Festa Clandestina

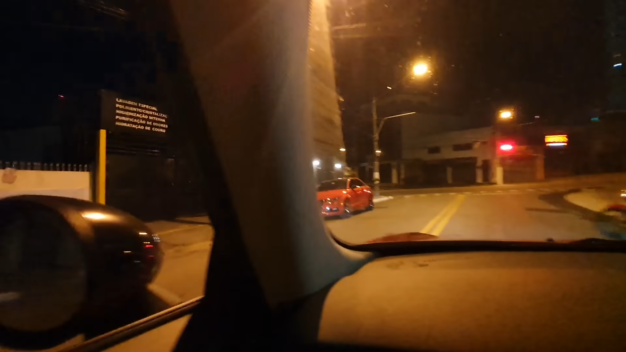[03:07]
Ó esse bar aqui, ó. Esse bar aqui fechou. Olha lá em cima, lá a placa de aluga.
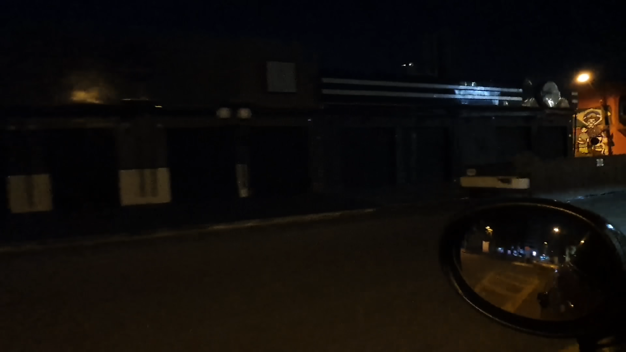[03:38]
Esse aqui também não pode funcionar. Esse aqui também não pode funcionar.